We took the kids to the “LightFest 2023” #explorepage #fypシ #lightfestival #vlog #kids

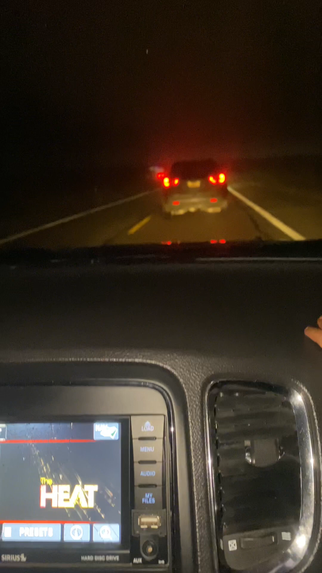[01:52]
Mama, I need you to keep it recording the whole entire time now. Okay. You can do that. Tripping. There we go. We're going through the tunnel, the time tunnel. Yay. Yay, Mama, yay. Hey.
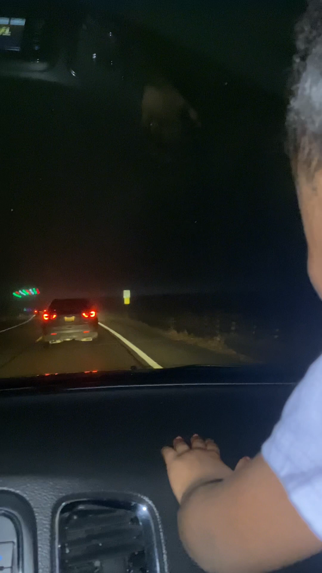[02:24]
Me and Mom and Mai and Mark have went on cool adventures like this, but I think this one is the best one. My favorite adventure was Kalahari.
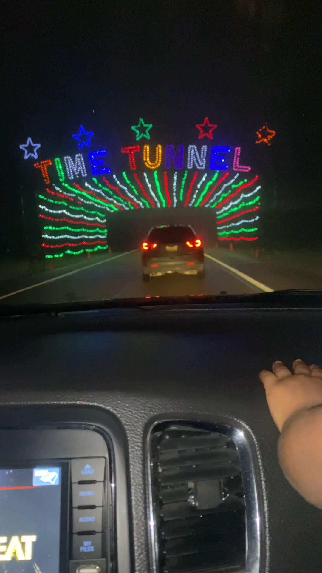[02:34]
That was my favorite one. Sit down, Mama. Ow, Mama. I want to go up north to the beach. Ow. Hey, in the summertime. Guys, I'm about to leak something, Mommy.
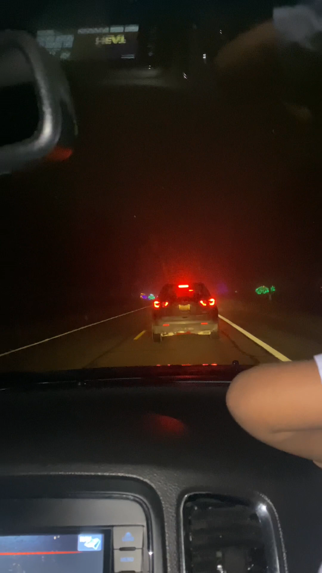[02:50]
But we actually might. Oh, wait, Mom. Yeah. When we go to the light show, would it all be Halloween? I don't know if they have light shows in Halloween. I know they be having the haunted houses and haunted hay rides.
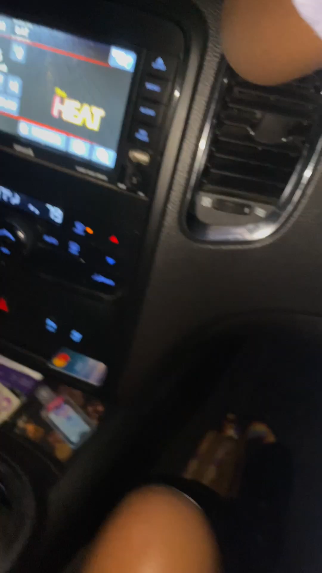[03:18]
Look, Mama, look at the igloos and the polar bear.
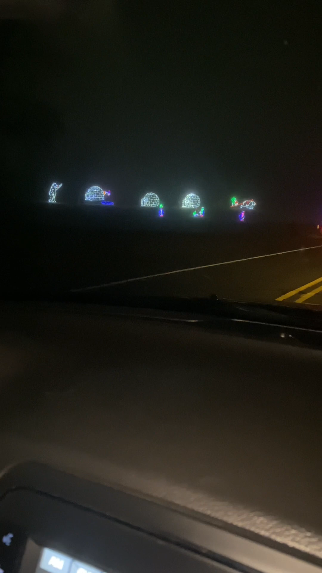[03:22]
Igloos. Oh, look over there, Mama. Look. Yeah. The tobacco. Yeah, look at the penguins. Me go. Penguins. Me go. Me thing. Go there.
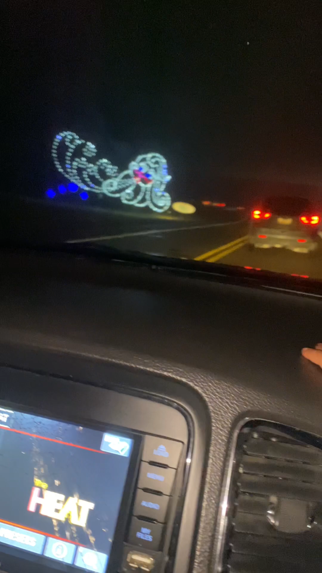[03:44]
Look over there, North Pole. Look. Look, Mama, over here.
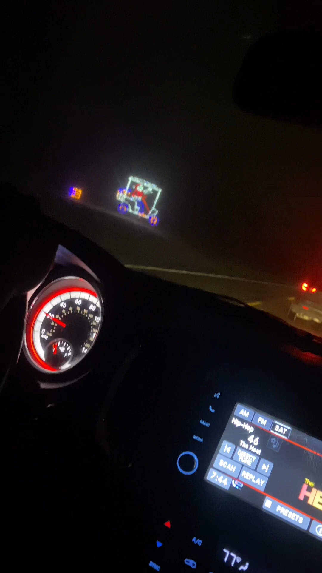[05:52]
Am I pointing the phone out the right way? Oh yeah, I am. I see him. Hey, Mama. There's Santa. I missed something.
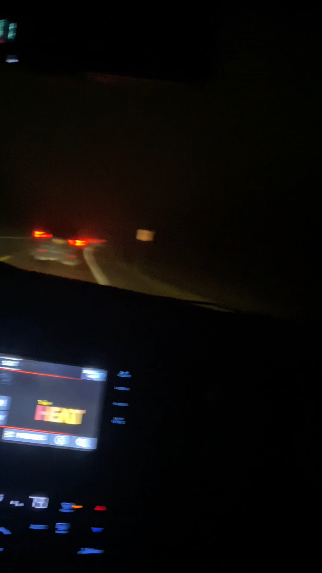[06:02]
Mama, you're cute. Aww. You're telling Daddy to look, huh? Say, Daddy, you see this? Don't look like him. Oh! Ooh, candy cane. Look, Mama, candy cane.
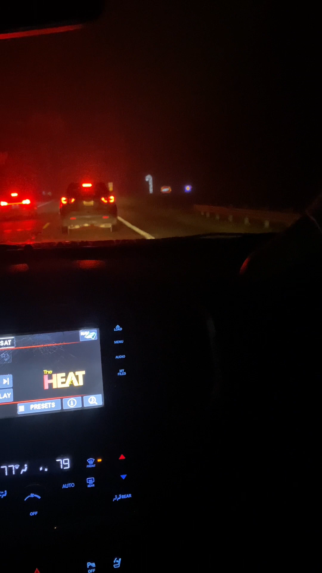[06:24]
Candy cane. Who zoomed out? What is that? I cannot see because we're too far. To be fun. That's a jack-o'-lantern. Look like a jack-o'-lantern
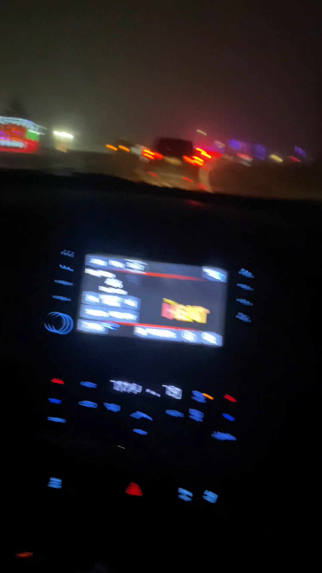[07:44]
If you guys don't watch this video, you guys are missing out. I missed something on accident, but I looked back and saw it. They got food trucks out here. Hold on, let me see. Right over there. Oh yeah, I see them.
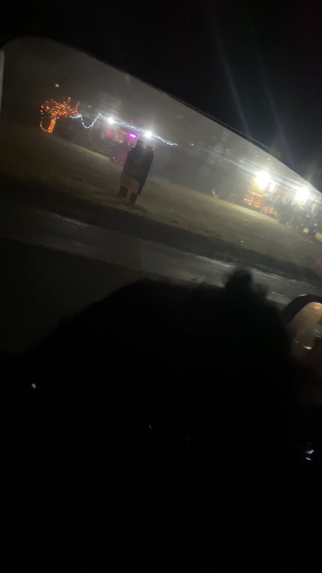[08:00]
Get that on footage, bro. Yeah, I got that on footage right now. It's the cameraman.
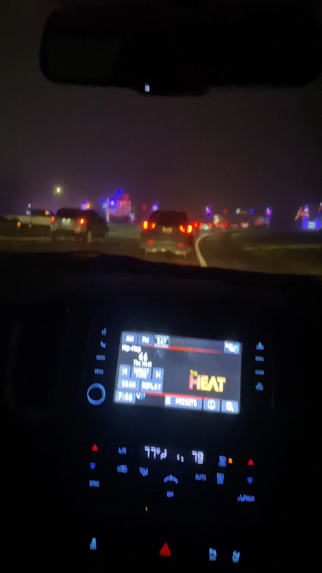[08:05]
Hanky panky. Oh, look, my mind. Oh my god, guys, look, bro, guys. The president? Mm-mm. I mean nutcrackers? Nutcrackers. Boy, you know more than me. You're finishing my
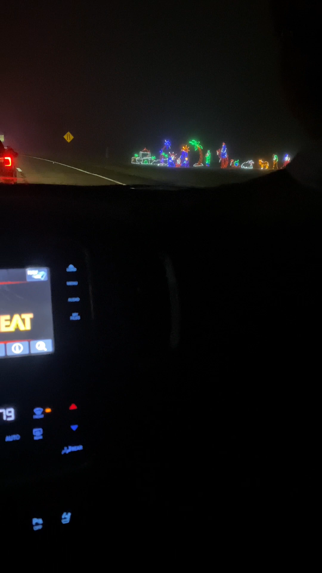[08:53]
Look at the lights. Look. See? Mama, get your arm out of the way.